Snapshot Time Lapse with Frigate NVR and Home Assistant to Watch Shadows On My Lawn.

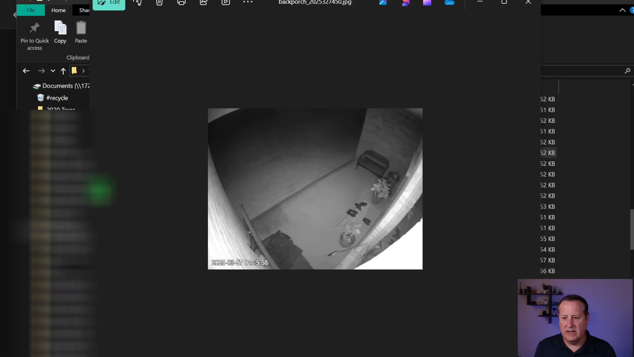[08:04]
Nothing changes overnight, obviously. Other than it rained a little bit. So I can just keep going through these snapshots. You can take this into any of your software that you want to use for creating time lapses and do that. Anyway, you can see it's storing those on a five minute basis.